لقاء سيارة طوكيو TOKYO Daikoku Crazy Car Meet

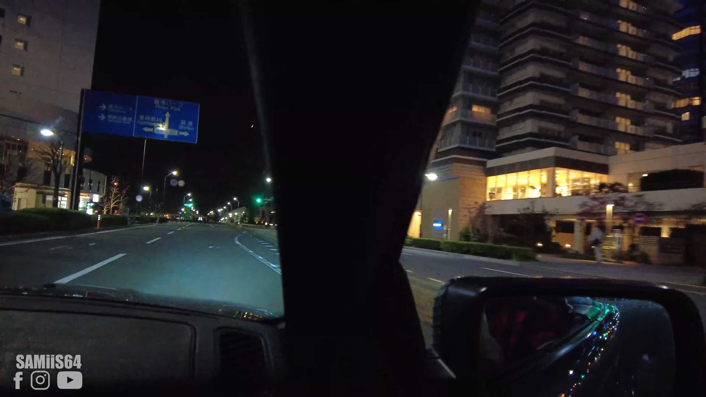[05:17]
على كل حال ما كنتش قاعد نستنى فيها انا يكون دور هكذا في طوكيو في الليل في لوتوروت نجيت يوكوهاما مع
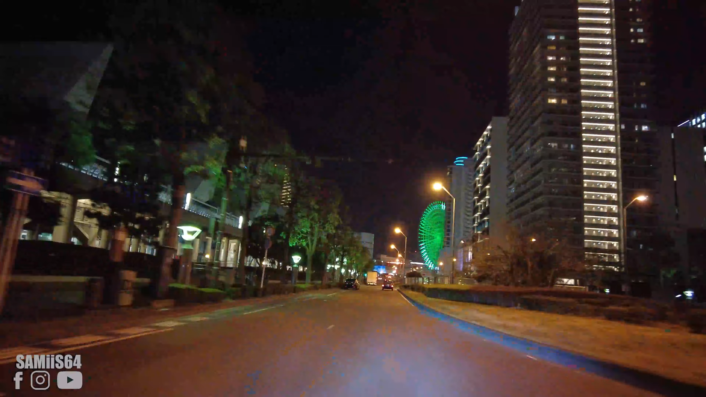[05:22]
جابوني ما نعرفوش طوموبيل ديكابوتابل بي ام دبليو اي 36